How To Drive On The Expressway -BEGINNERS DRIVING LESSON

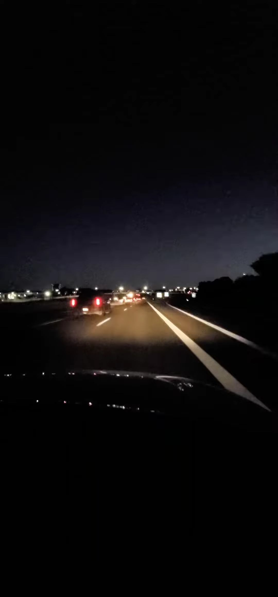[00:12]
Speed control is really nice. A lot of big game drivers have difficult times drifting. We got our student driver in tonight. My man's doing really well. We're going to go ahead and get over one lane. You come on up. You want to look left. You want to look right. You want to look left. Go ahead and get all these creepy cars coming in. People are following us. What's going on? Curve. We got a Chevron alignment sign and a Cloverly. You want to start exactly in a night drive. You got to keep yourself balanced. You got to learn to look ahead. If you're out here driving, you will kind of drift to the right or drive. DXL lane.
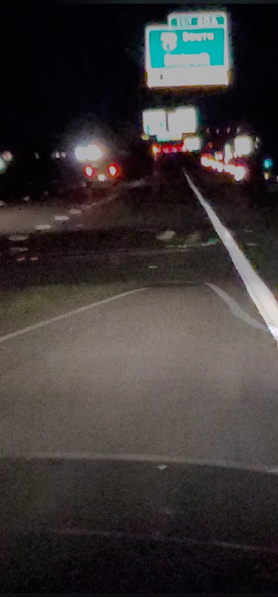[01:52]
Go ahead and hit that nitrous. Hit that nitrous. Go ahead and get over on lane. See the light now? Oh my God. Oh, don't be scared. It's okay. It's okay.